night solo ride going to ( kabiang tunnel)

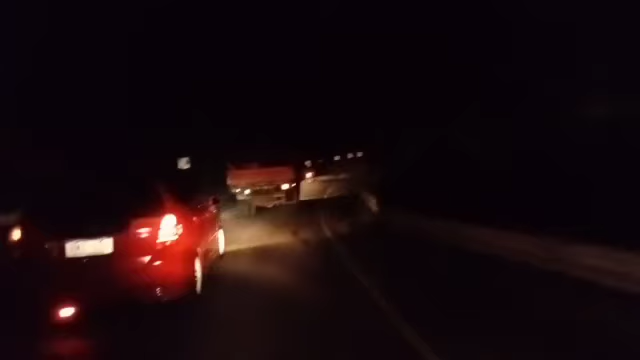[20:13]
sunset natin ay mga alas 10 media. Naabutan natin yung mga sasakyan na ito. Napapunta na ng Asian Tunnel. Para meron din na pumunta pala dito.